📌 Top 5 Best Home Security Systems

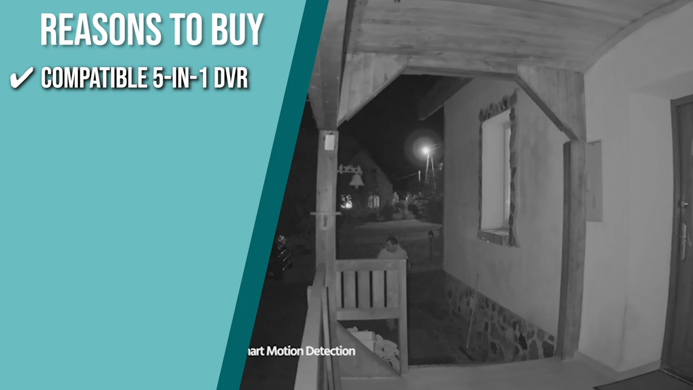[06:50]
so you may use any combination of old and modern cameras to cover a large area. Smart motion triggered alerts. It marks relevant areas for motion detection, allowing you to concentrate on what matters while avoiding irrelevant alerts.